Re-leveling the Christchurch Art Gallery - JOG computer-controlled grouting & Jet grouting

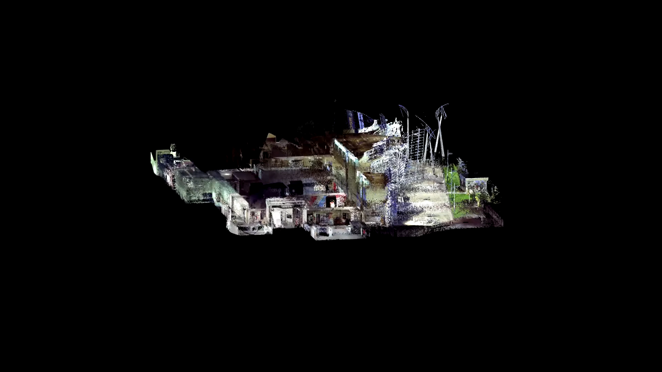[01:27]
Comprehensive three-dimensional computer models of the building were produced, showing every small part of the structure and its exact position,
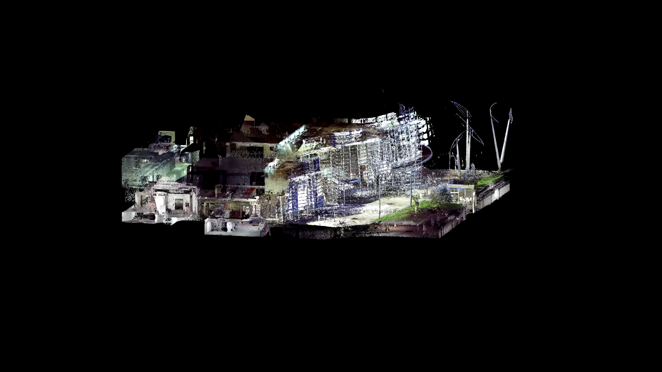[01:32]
laterally and vertically, and provided benchmark data for monitoring the progress of the project.
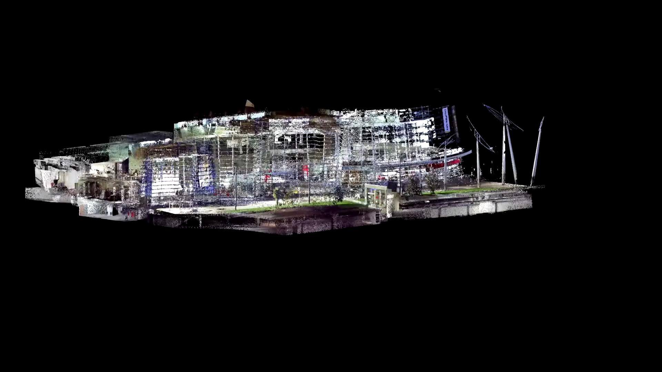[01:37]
The scan provided the ability to enter
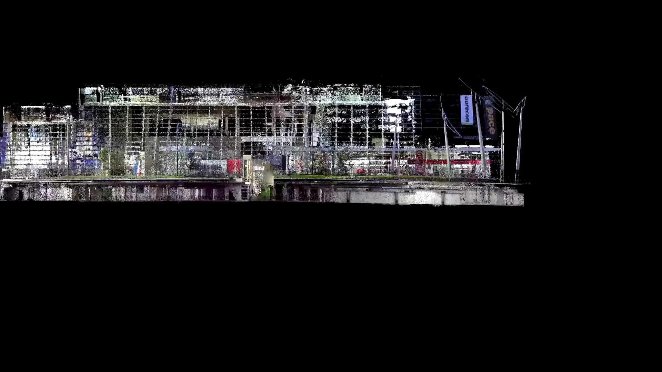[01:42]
the virtual building at any
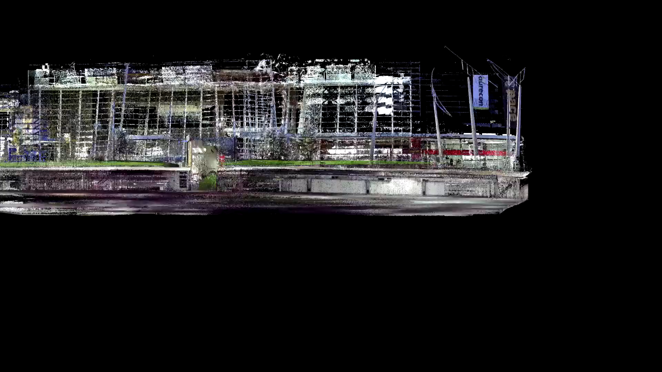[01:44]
time to investigate up to one billion survey points.